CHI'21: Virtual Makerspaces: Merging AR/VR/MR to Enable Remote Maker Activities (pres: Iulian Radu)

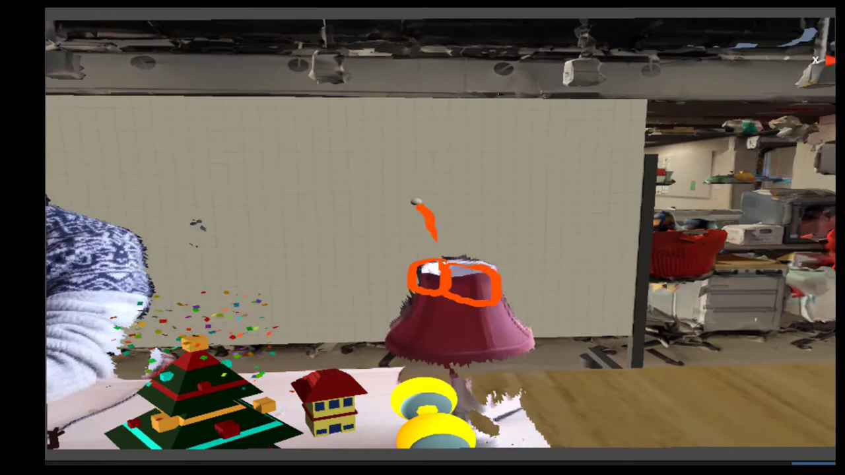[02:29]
So, in this case, modifying the lamp to become like a monster.
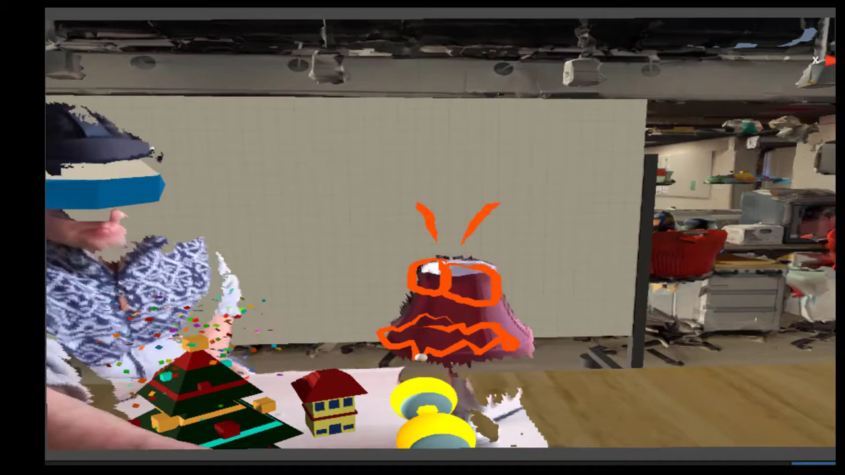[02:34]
And in response, the person who's in the makerspace can pick up virtual objects in order to think and brainstorm how that would actually look.
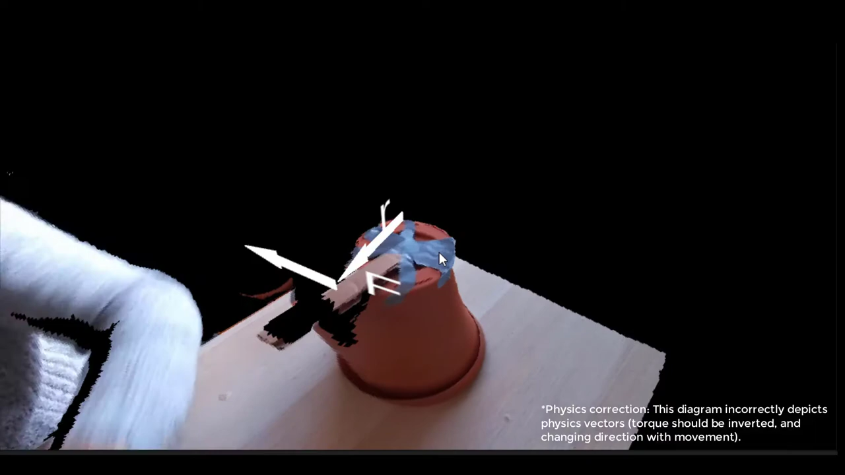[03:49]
which peers are using to communicate about the forces that are involved in torque.
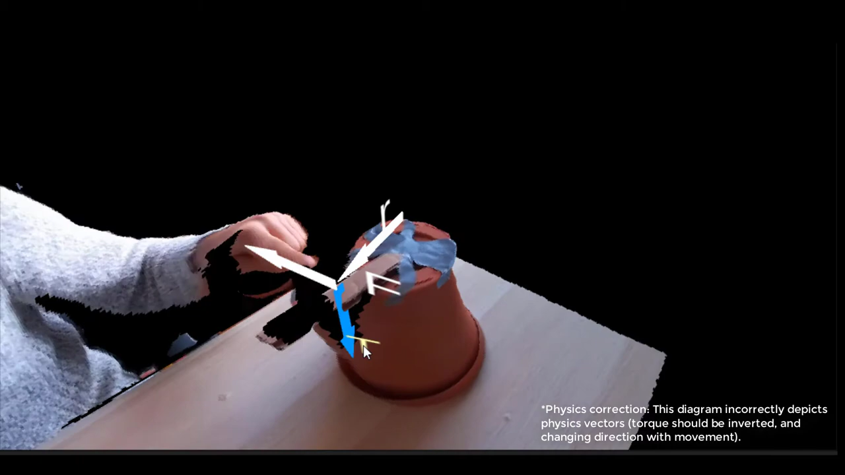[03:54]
The system is being built to support remote users who have virtual reality headsets.
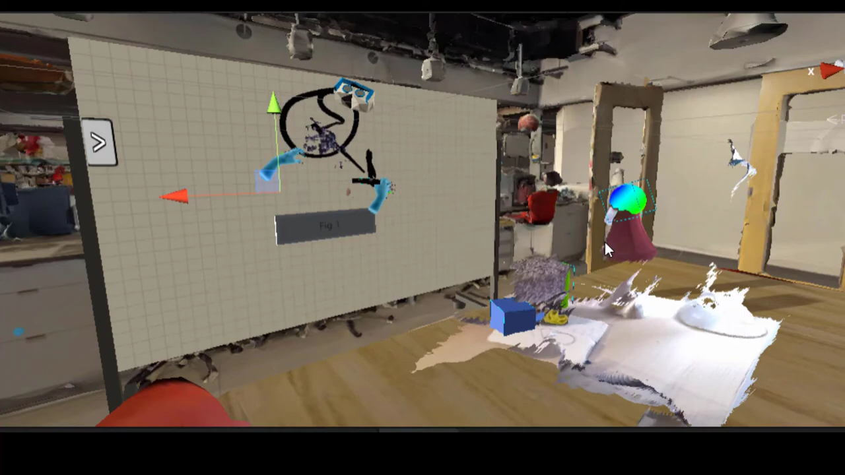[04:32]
This kind of technology can also be used to expand on more traditional approaches. So in this case, a two-dimensional whiteboard can be used for collaboration, but an instructor can also use it to explain things that are more three-dimensional and interactive.
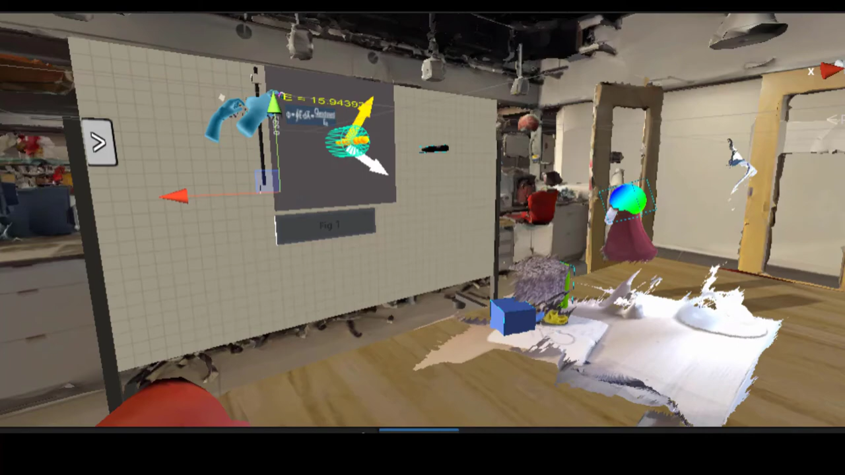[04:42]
And so this interactive representation can be used instead of 2D, and it can also be moved closer to physical objects so that students can understand the connection between
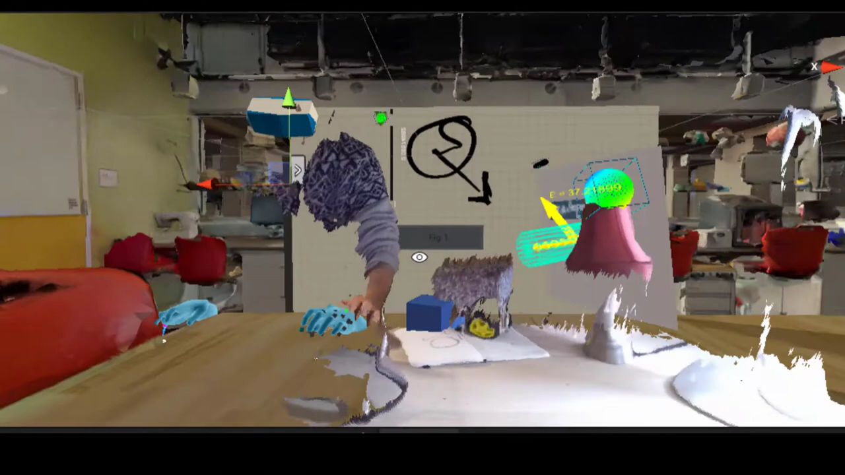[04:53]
theoretical explanations and their physical representations.